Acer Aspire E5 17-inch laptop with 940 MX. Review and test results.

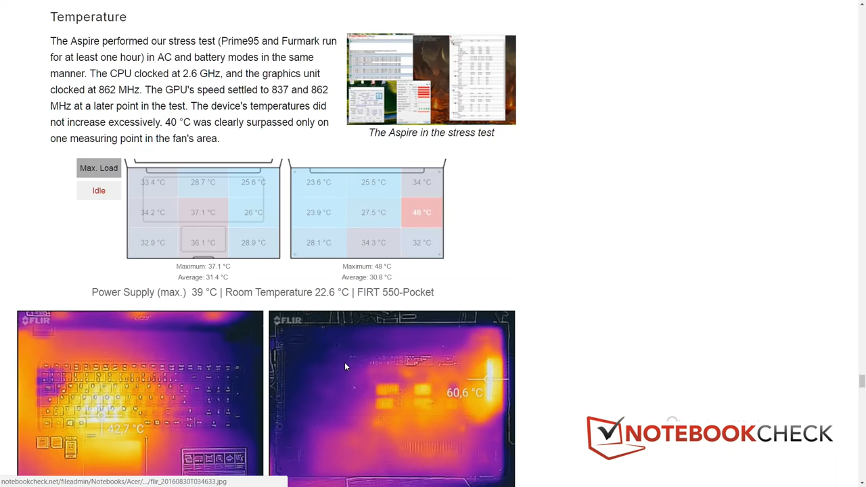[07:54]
go to the full review for a really detailed look at the heat, and where that heat appears, maximum 48 on the underside,
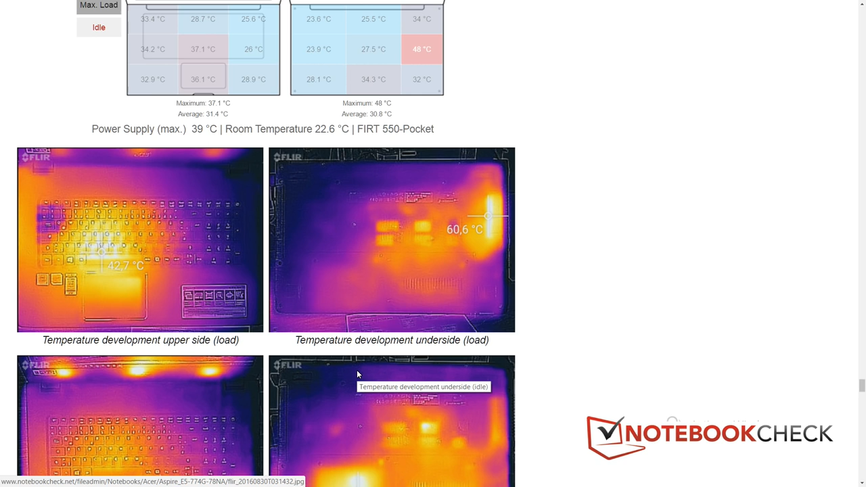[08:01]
on the top 37.1, so again, in the acceptable area, those pinks are okay, you're not going to have any problem with that, just underneath,